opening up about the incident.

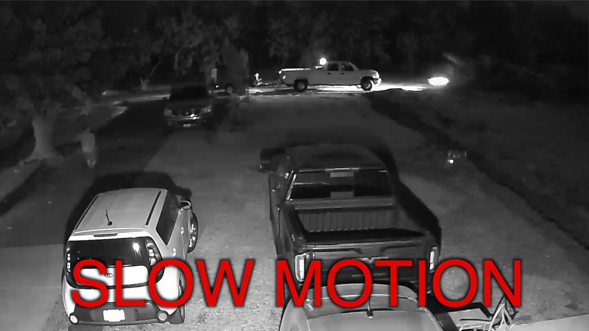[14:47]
Yeah. I noticed that he crashed and the other guy just kept going. You hear the car accelerate. Yep. Yep.